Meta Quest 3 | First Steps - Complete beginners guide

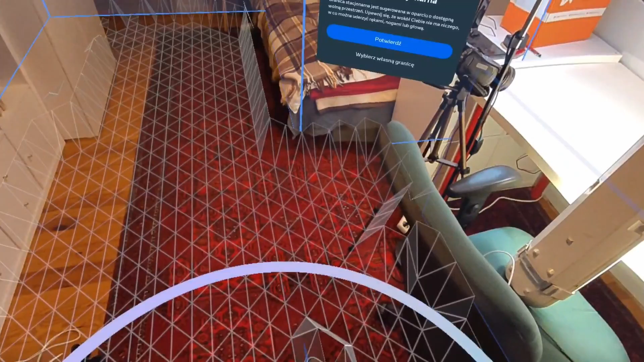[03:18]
We can add virtual boundaries to our furniture to avoid damaging it when using the controller.
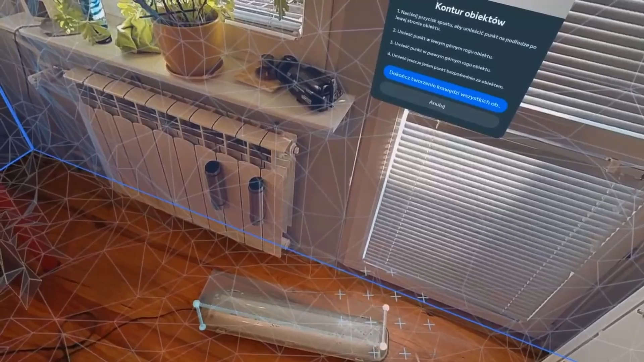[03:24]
The goggles camera will turn on and alert us when we leave the boundary zone.